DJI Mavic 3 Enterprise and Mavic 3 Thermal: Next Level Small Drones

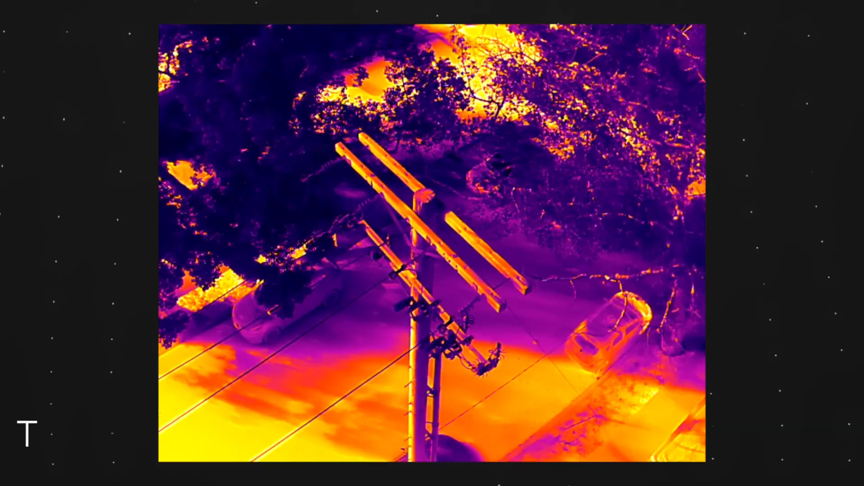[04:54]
640 by 512 high resolution thermal. That's the top you're going to get in any sort of drone these days. It's not military grade.
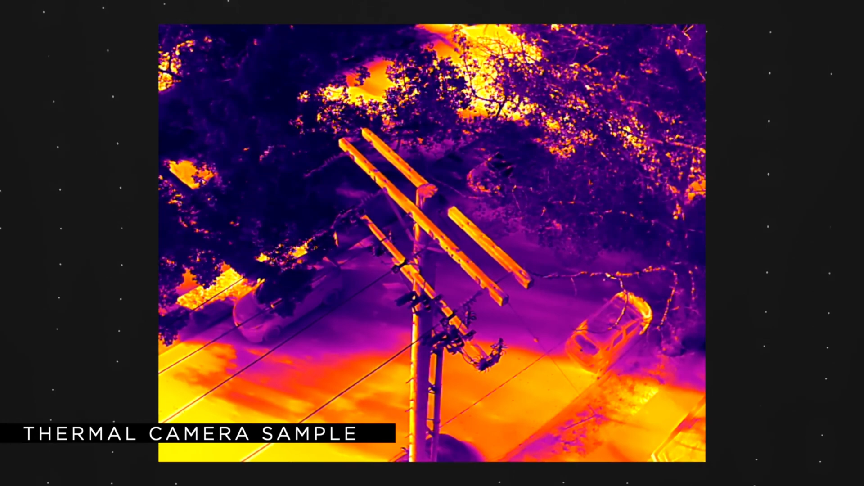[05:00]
So great high resolution thermal.
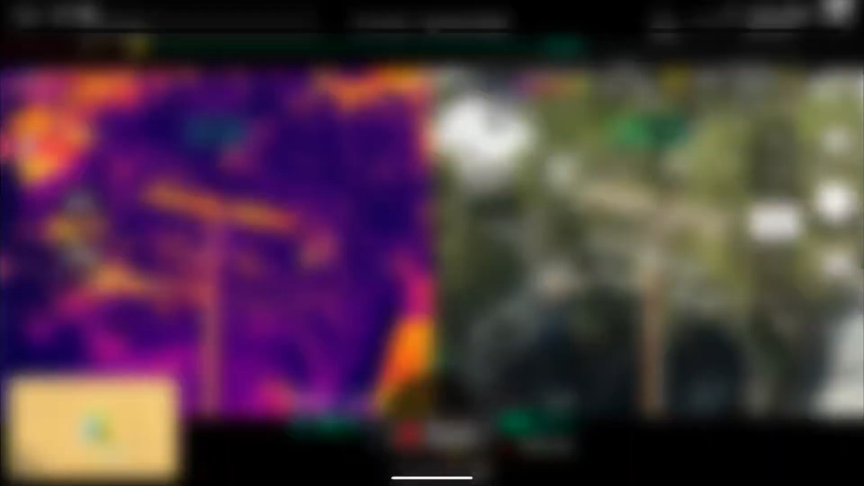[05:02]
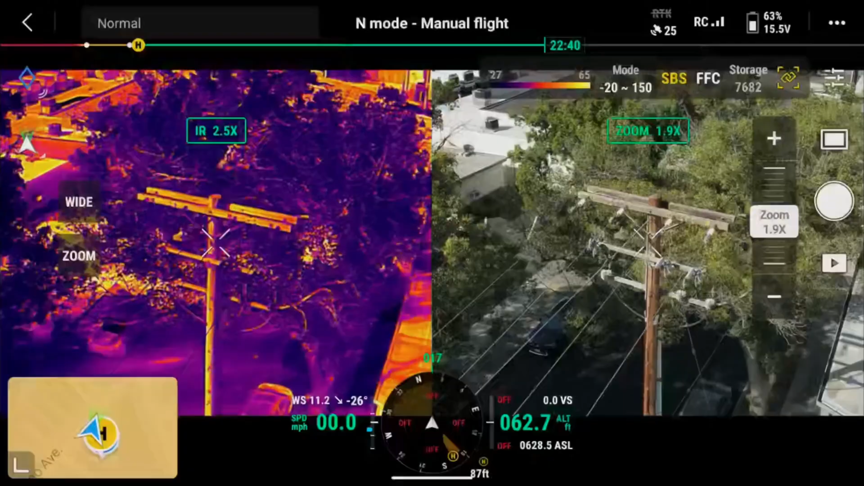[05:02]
You're going to get accurate heat signatures from 400 feet up in the air.